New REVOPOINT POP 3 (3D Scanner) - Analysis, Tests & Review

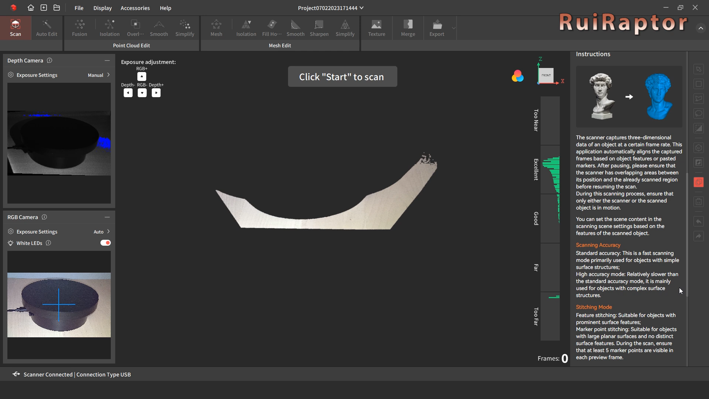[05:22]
dual access turntable or handheld stabilizer. At the bottom, there are some instructions. These instructions are available for each button or feature we select. It was a good idea to add the selective instructions here at the side and they come very handy.
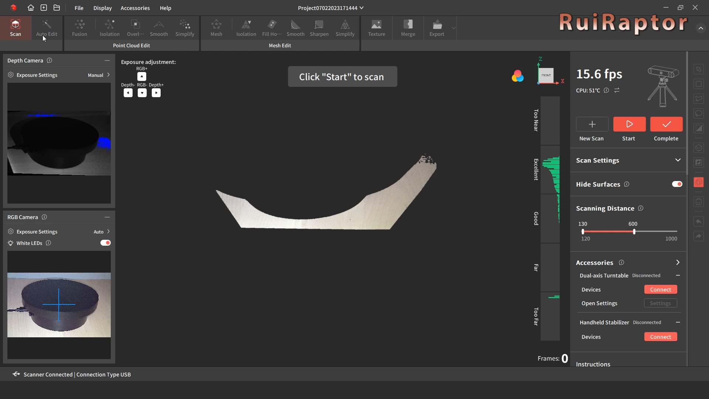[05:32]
At the top bar, there are several options that we can use to process the scan data if we prefer to do it manually. Ok, now for the scan of the bust.
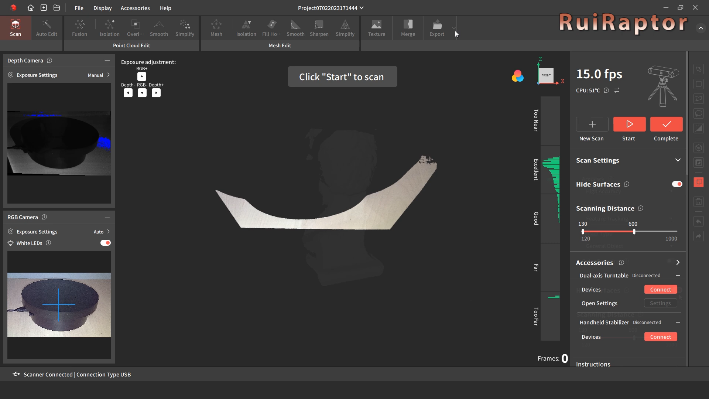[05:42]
Pressing new scan will start the scan. The best technique is to let the model rotate a single turn and then change the model's orientation.
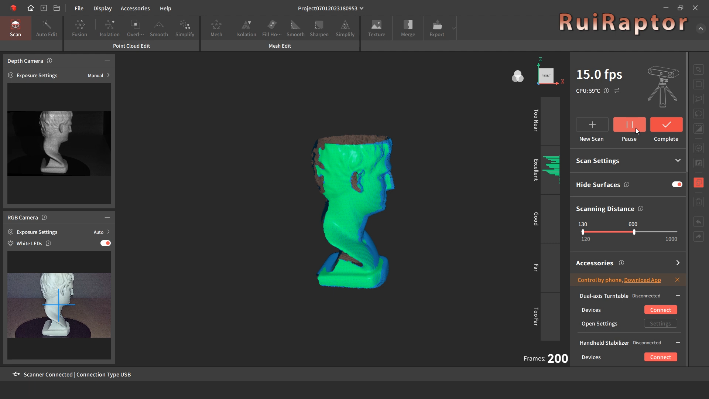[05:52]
At that time, we can pause the scan and when ready, resume the scan. The software will recognize the model's features
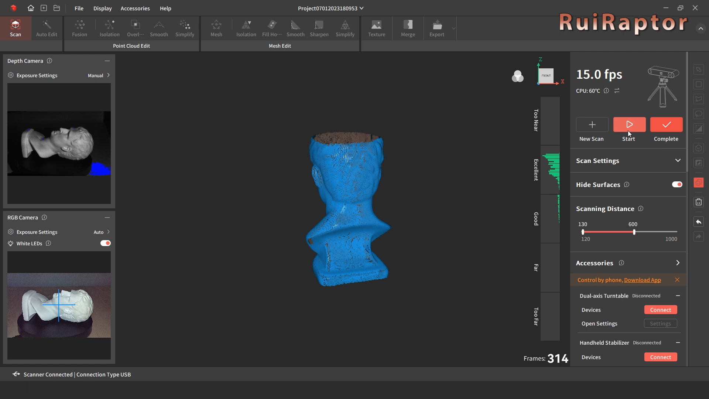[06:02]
and stitch the new orientation to the previous orientation.
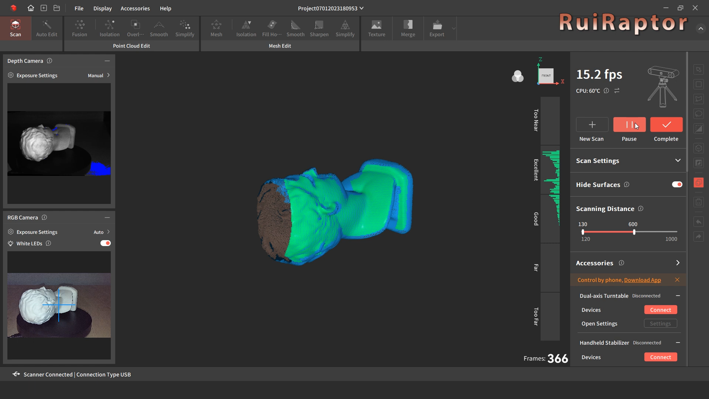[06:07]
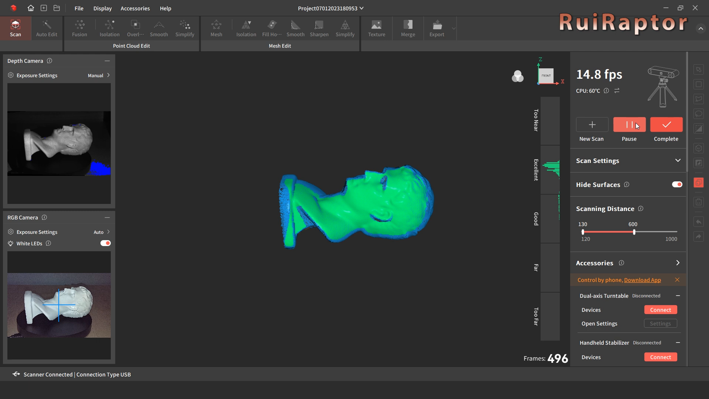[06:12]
When we decide that the scan is done, we click on complete.
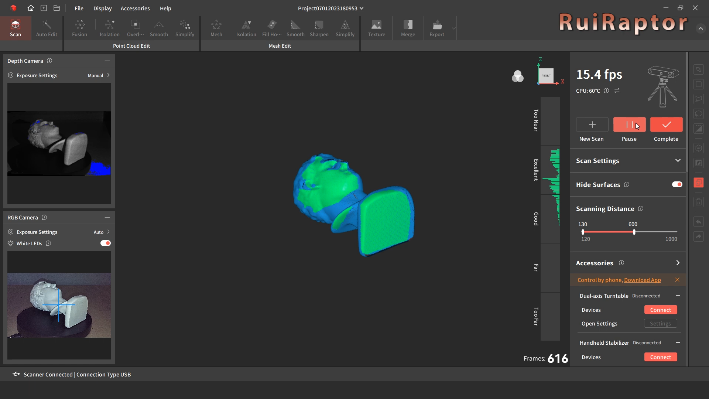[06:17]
Although the scan is done, we still need to process the scanned data.
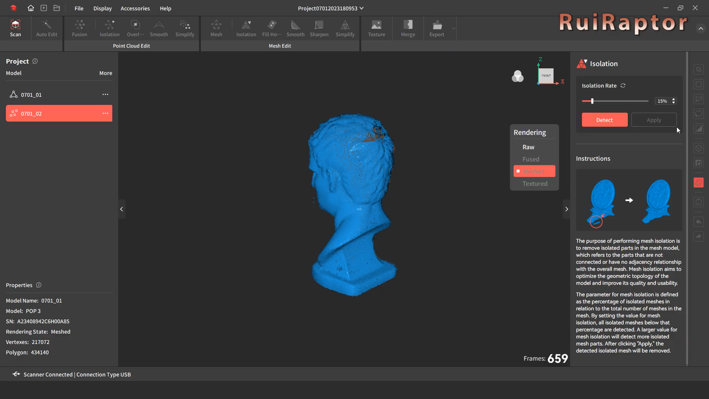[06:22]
As we mentioned, we can process manually or automatically.
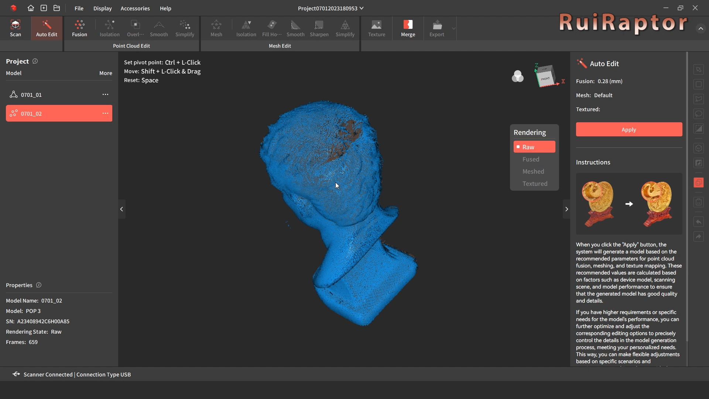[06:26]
To do it automatically, we just need to click on apply here at the right side.
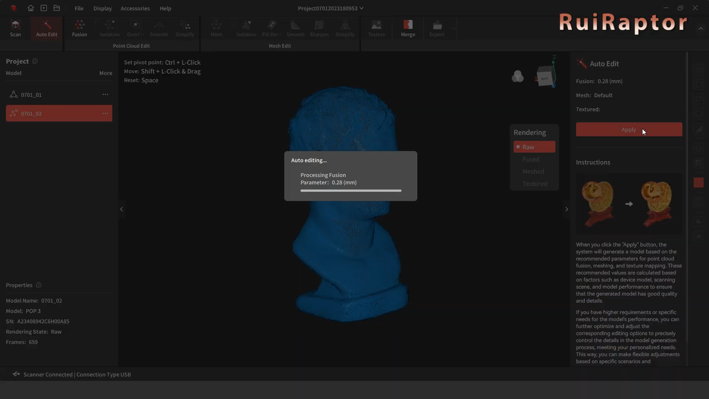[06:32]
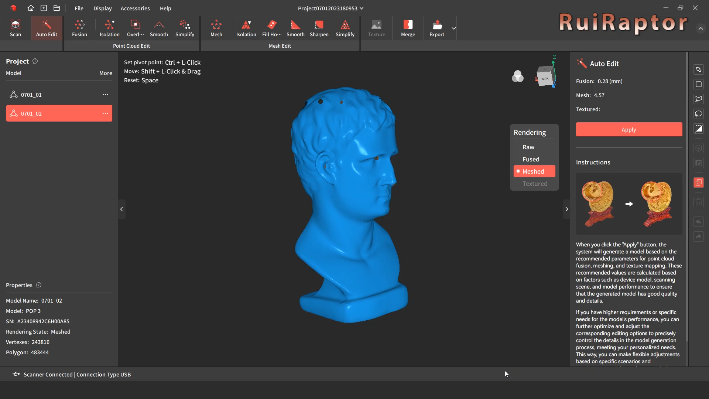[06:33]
If we are not happy with the results, we can manually run each one. Since we were not very thorough while scanning,
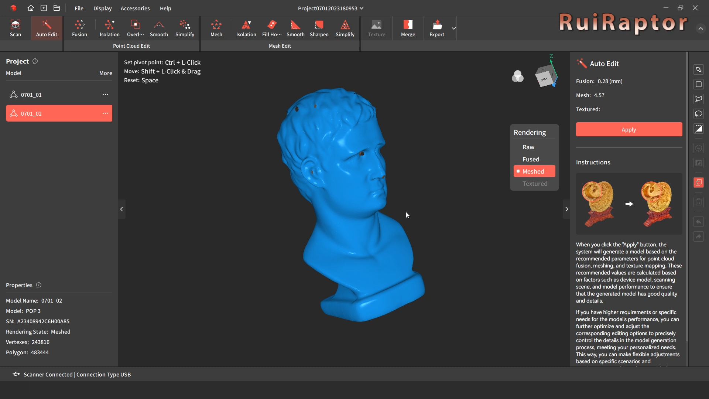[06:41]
the scan didn't end that much perfect and with some holes on the mesh. The program can detect these holes and we just select which ones we want to close to fix it.
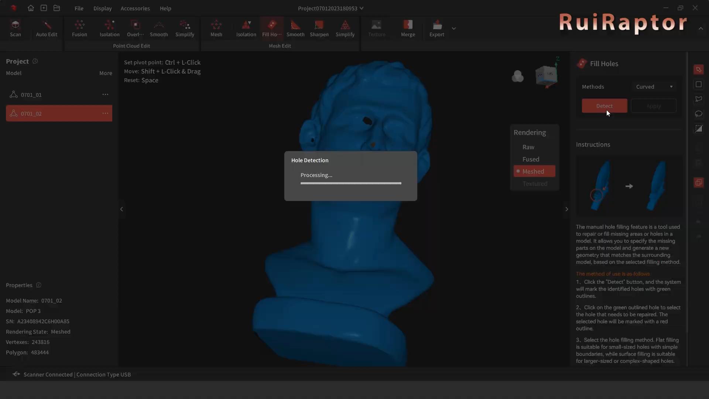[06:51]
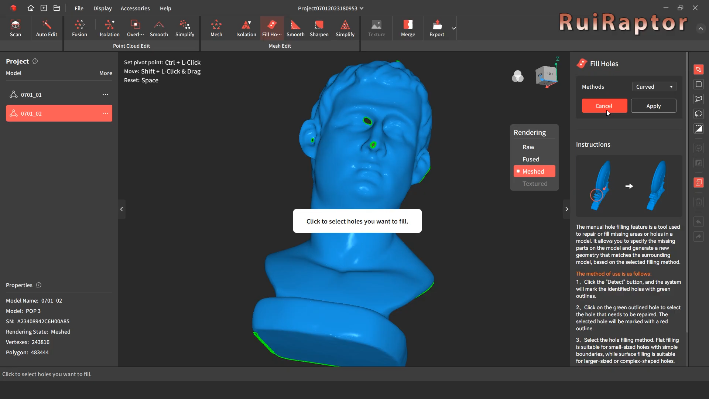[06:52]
At the end, we can export the model to an STL file.
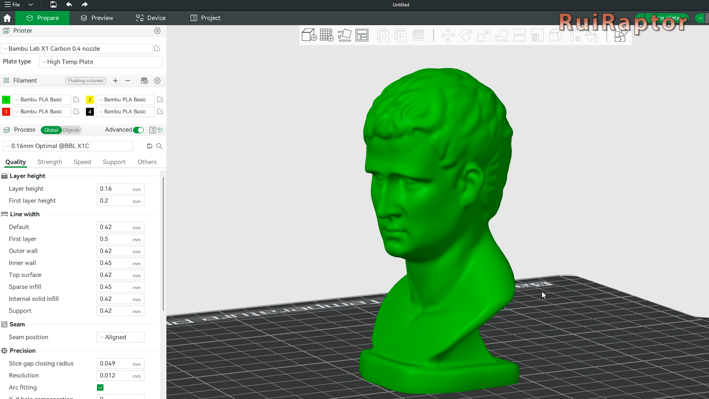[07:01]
This is how the model looks like when loading the STL file that we exported into a slicer software.
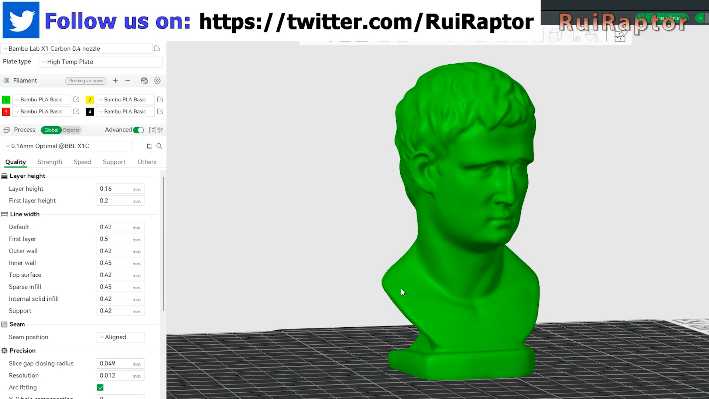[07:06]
Looks very nice.
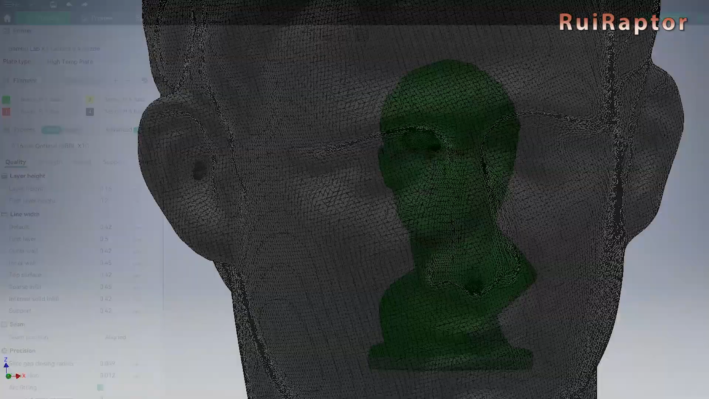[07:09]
If we open the same file on a CAD software,
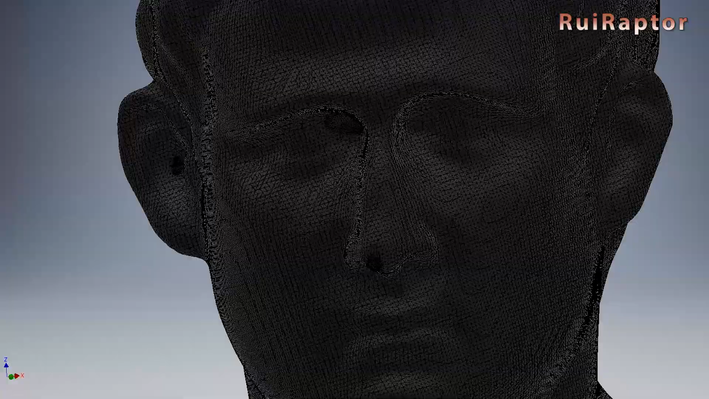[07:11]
we can see the detailed mesh that was created.